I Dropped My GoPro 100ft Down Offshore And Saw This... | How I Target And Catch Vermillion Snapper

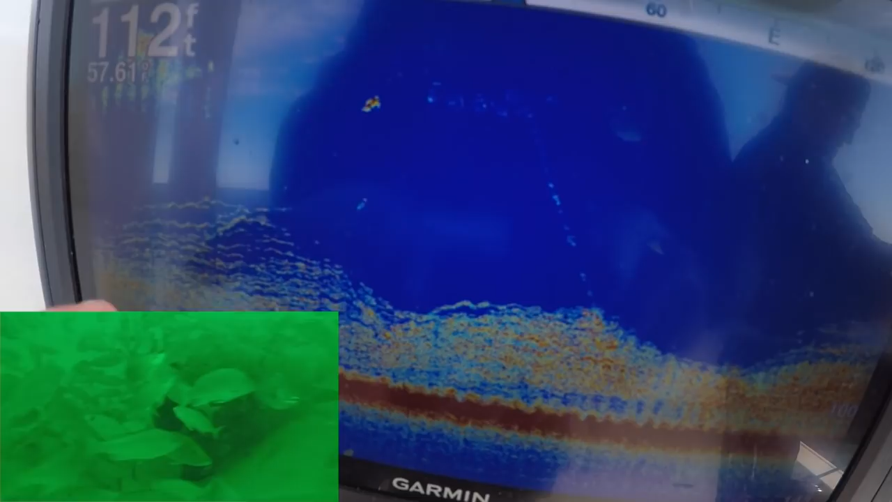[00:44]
On screen: depth 112 ft
We're 112 foot of water So my last video I said I would do another video going more in depth on